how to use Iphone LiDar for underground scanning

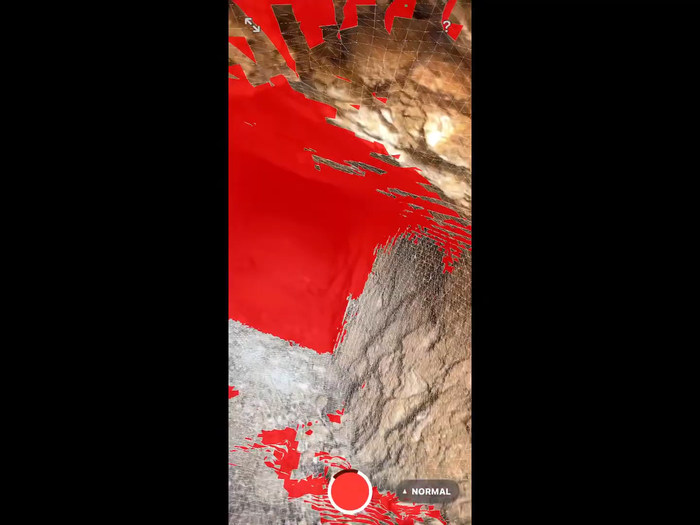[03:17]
then make sure that you get as much details as possible and make sure that you
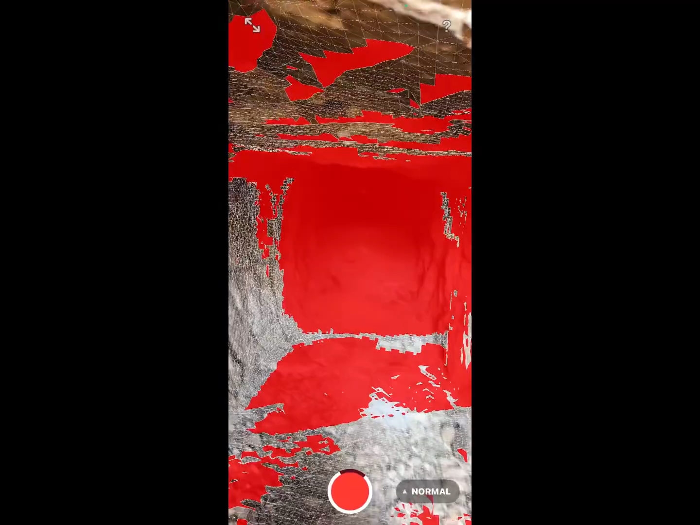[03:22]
move your camera around gently so that you won't miss any sports so i actually missed some sports when you are when i was doing this scan so you actually see on the
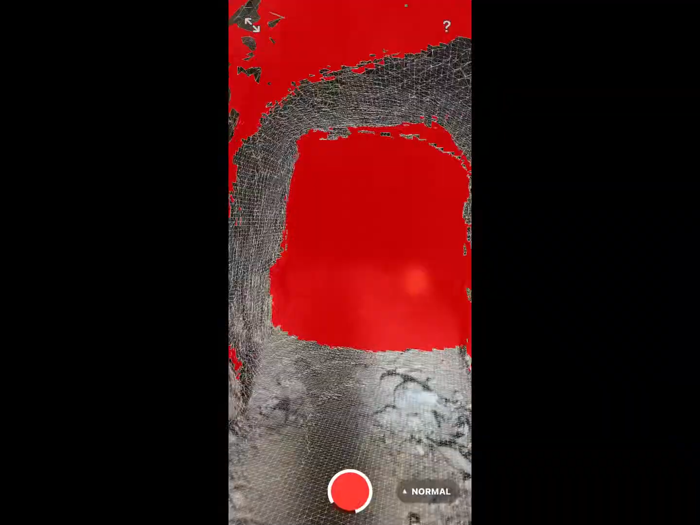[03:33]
end result that they are some playing spaces on the on the scan and
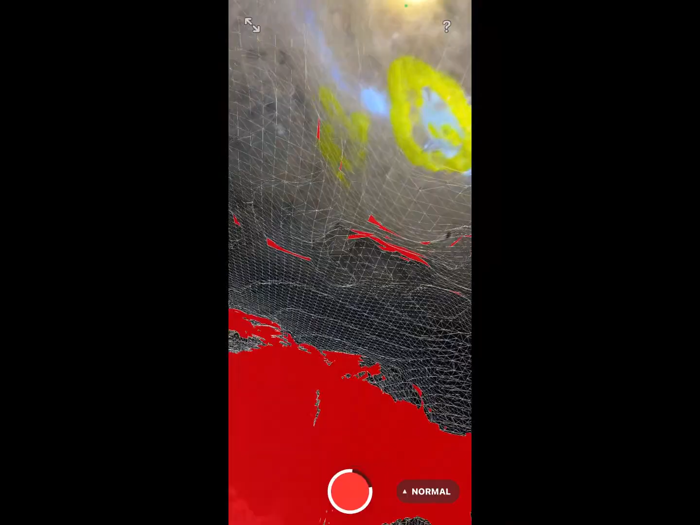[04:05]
the pig that will make it a bit harder for you to identify the pigs but other than
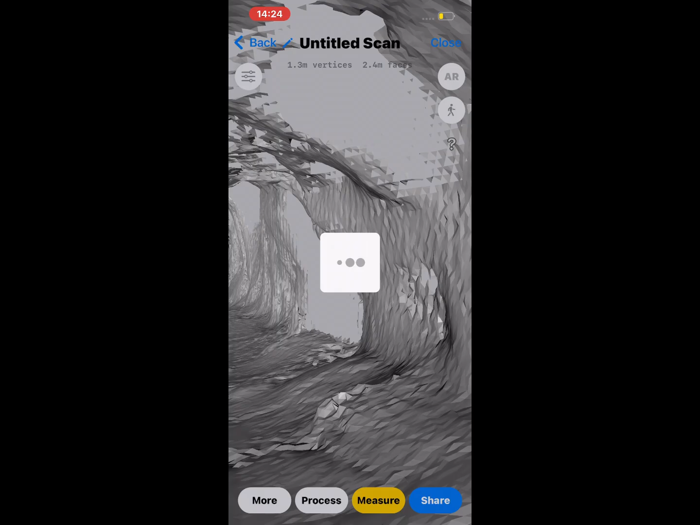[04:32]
process and wait for it so i think right now it's processing they need to tell you to process this and give you some time it depends with the quality that you want so in this case
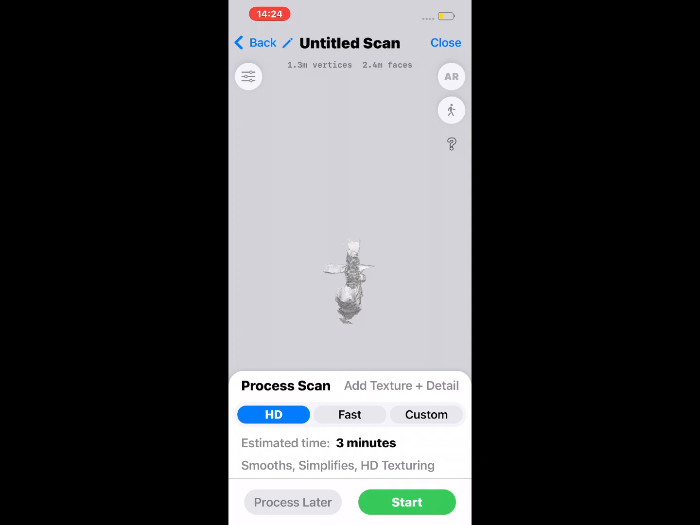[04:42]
i'm going to use uh hd and just press start then wait for it to process
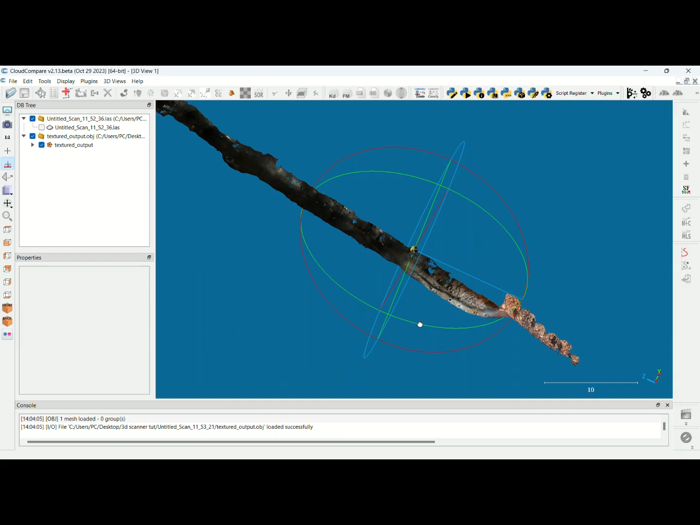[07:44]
and even if you zoom to any extent you can actually see properly the things so that's why i like this one but i want to georeference
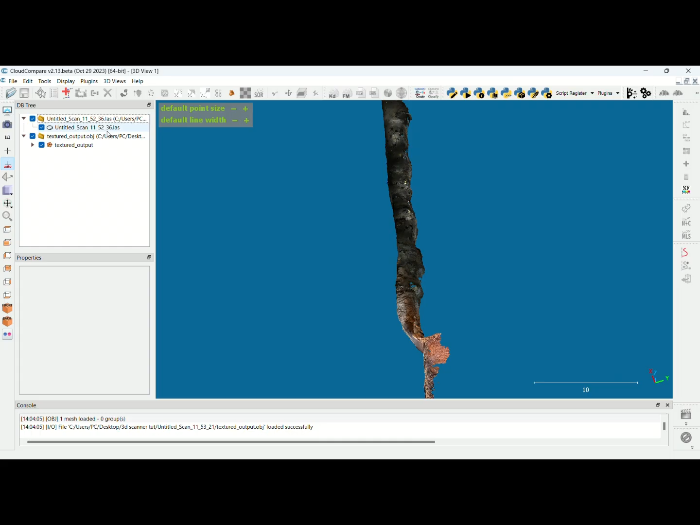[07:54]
both of them so i'll minimize again then load
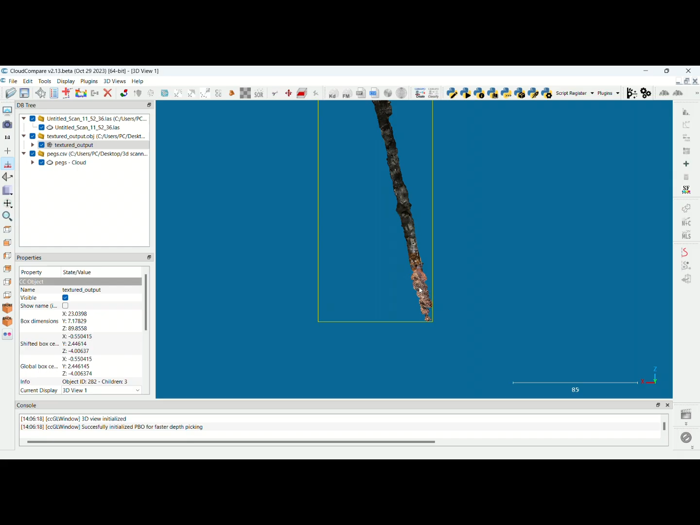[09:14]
the reason why i want the top view just make sure you check
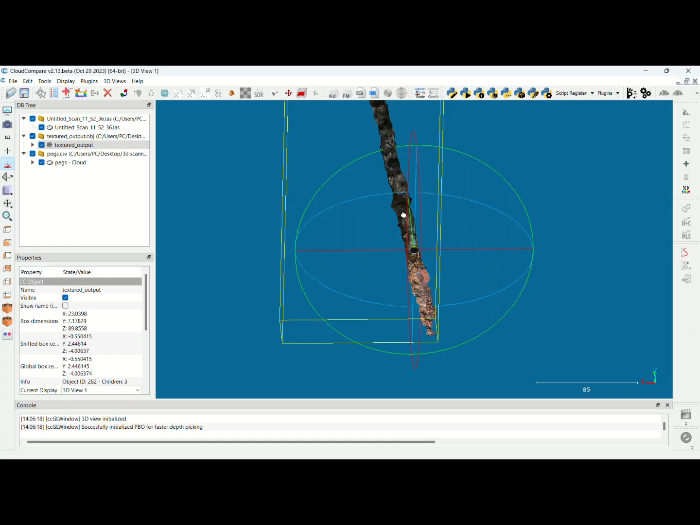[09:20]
with the data and see which one is the top view now the reason why i want the top view is because of the we have some pegs i hope you can see them this
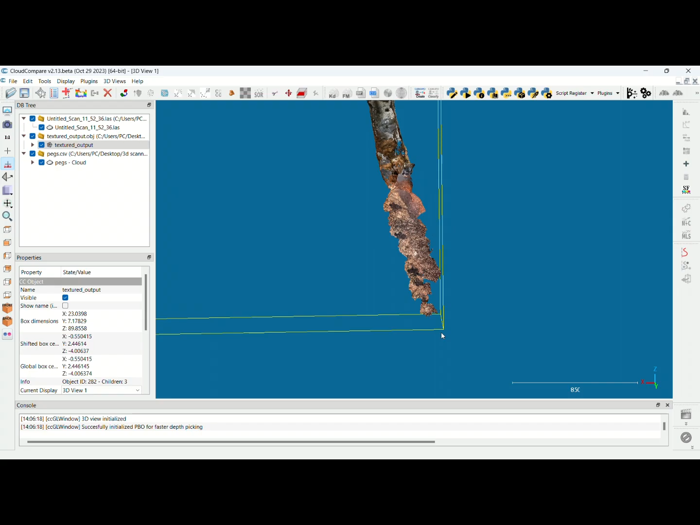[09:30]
is one of them one and the other one here our scan is not that perfect so don't worry so anyway you select the points uh these files these three files one two three then you go here where it says align two clouds by
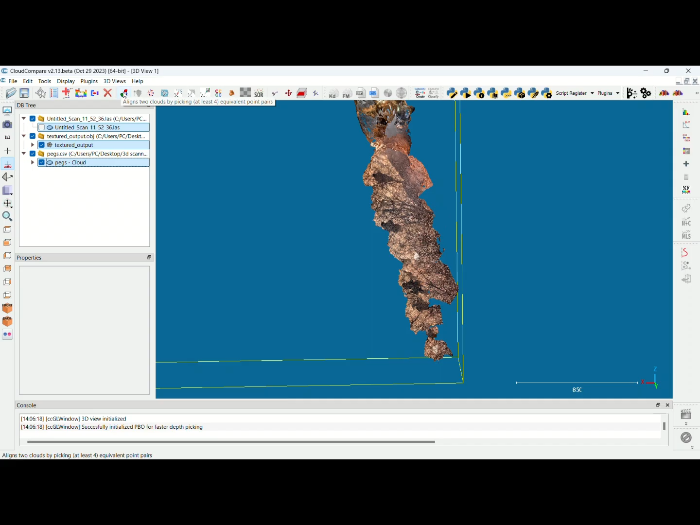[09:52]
picking at least four points then you select there okay uh these two control these two you select uh by pressing control are the ones that you want to align and
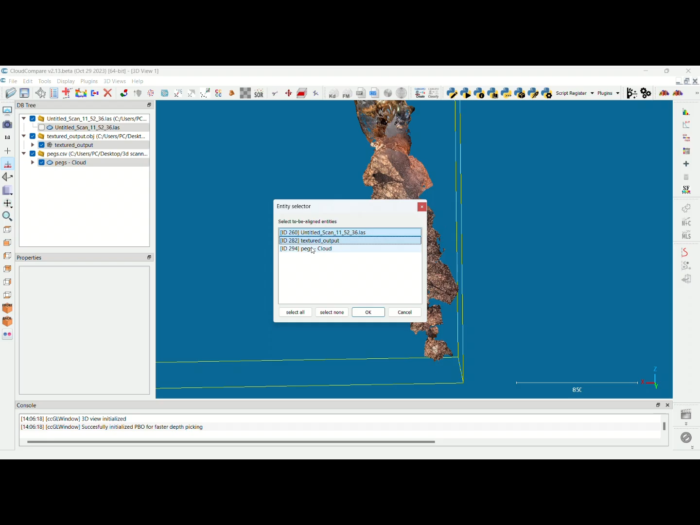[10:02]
we just need this one to be these are the pegs that you are going to use so it select the select to be aligned so you have selected them then you just say okay now it will give you a box like this so what you have to remember is that a you need to select in a sequence the points that you are selecting you have
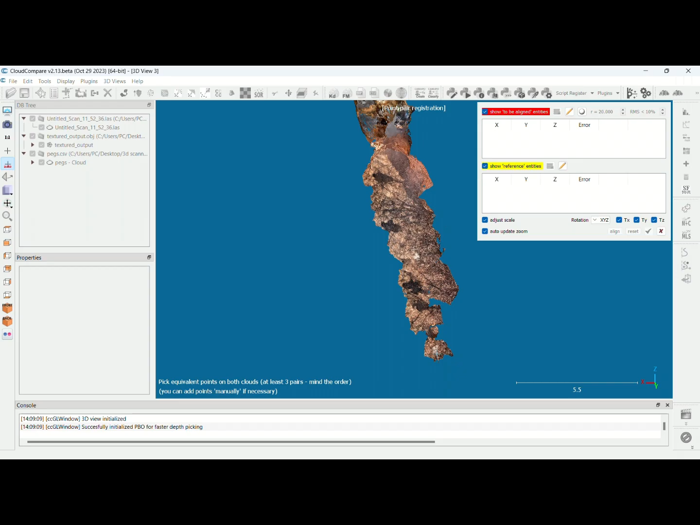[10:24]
to select the minute sequence so again i'm starting here this is our first point try to zoom as much as possible to the point that you want first
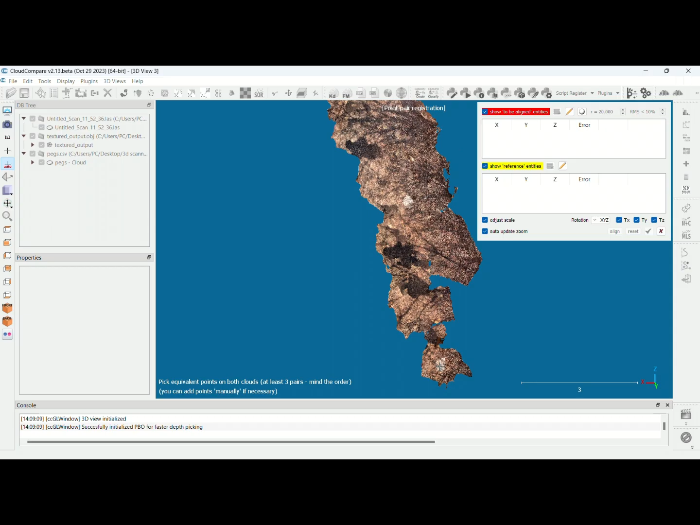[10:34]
one this one is the second one
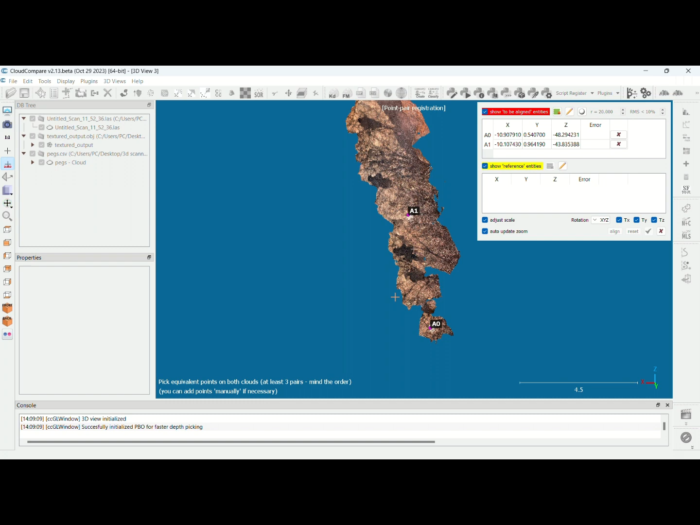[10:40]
try to pick uh the correct point so as i'm going i know where my other points are
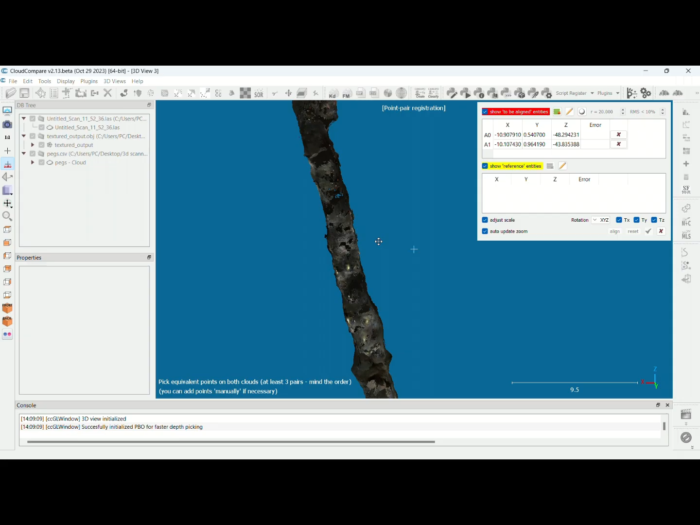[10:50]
uh the other point is uh in the middle of this drive i hope we can see it it's a it's in yellow
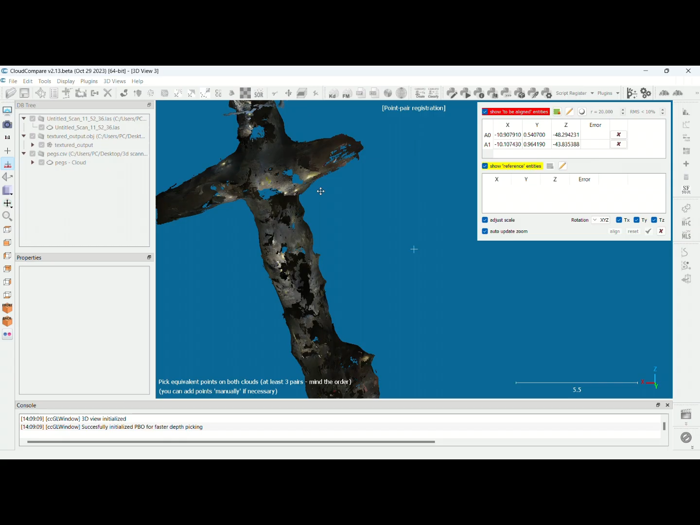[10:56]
it's not showing that much but i can actually zoom in and see this should be the point that's our third point then we are going to look for a fourth point
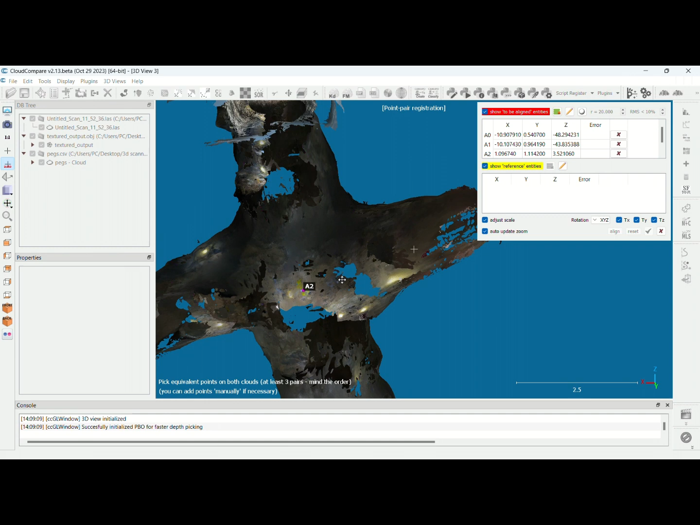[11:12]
so you can actually if you right click uh you can read like this like what i'm doing if you left click you go you're going to rotate so again this is our cloud compare and uh we're just going through up onto the the other